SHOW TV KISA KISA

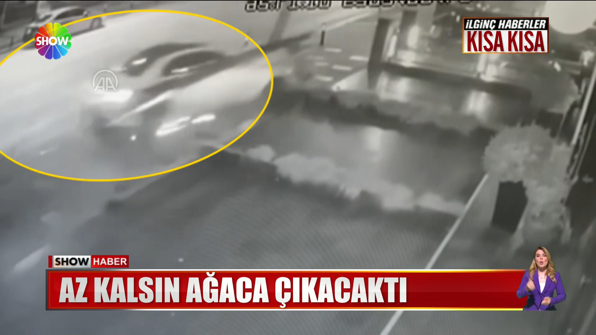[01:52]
İstanbul Kadıköy'de kontrolden çıkan otomobil önce elektrik direğine sonra da ağaca çarptı. Çevredekiler yardıma koştu.